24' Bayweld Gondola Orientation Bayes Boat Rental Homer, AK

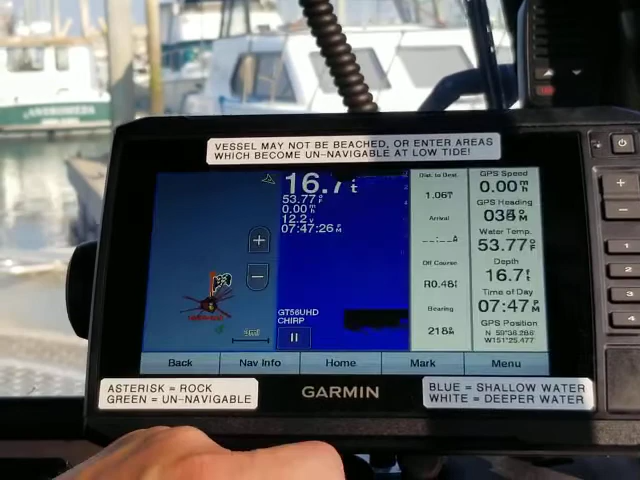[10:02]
On screen: depth 16.7 ft, water 53.77°F
To access the full view chart, first go home.
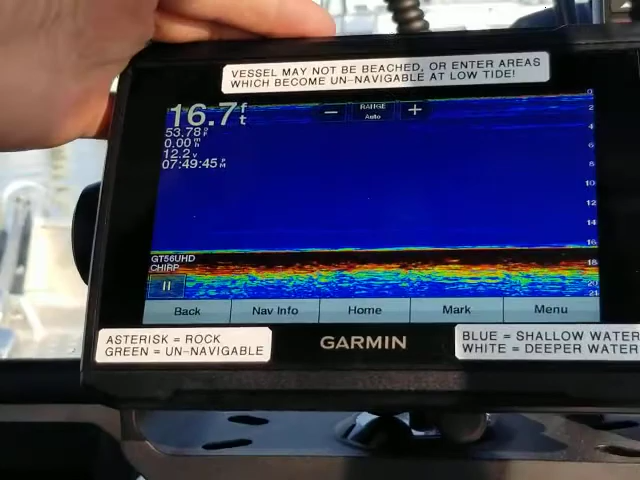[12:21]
On screen: depth 16.7 ft
That brings up this image. What many prefer to do is use a split screen, so you have a half chart and half sonar.
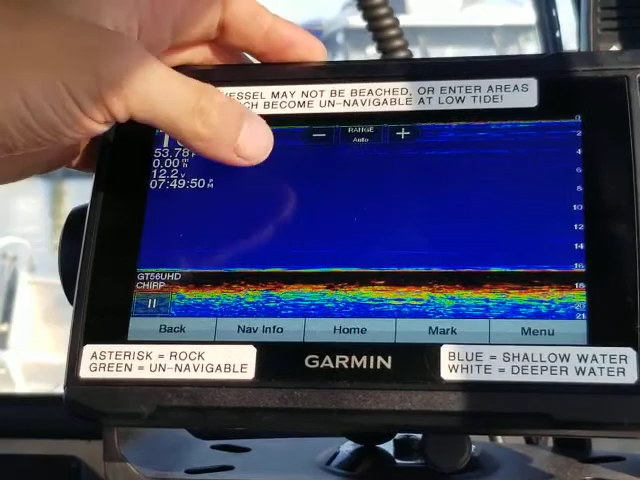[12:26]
To do that on this machine, you just press the number one button and it will automatically come up.
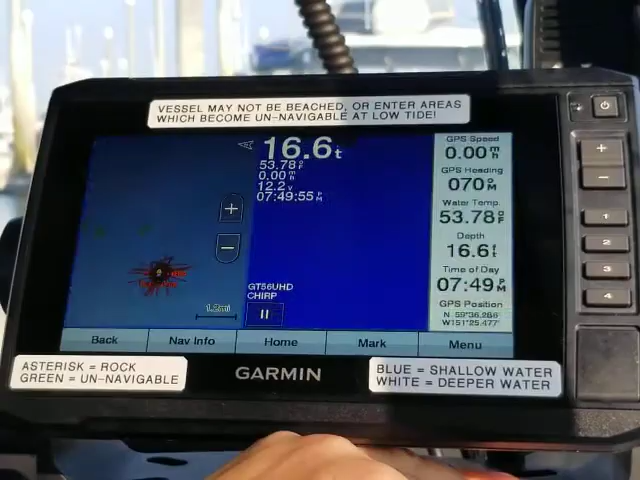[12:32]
On screen: depth 16.6 ft, water 53.78°F
The upper chart plotter has similar functions, but it's not a touch screen.